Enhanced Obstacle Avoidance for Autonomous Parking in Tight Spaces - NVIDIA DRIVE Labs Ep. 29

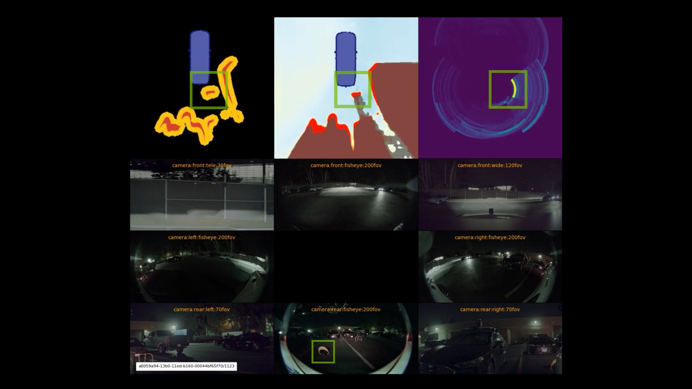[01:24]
and ultrasonic is able to capture a clear signal. EGF represents the world around the Eagle car with a 4-centimeter grid,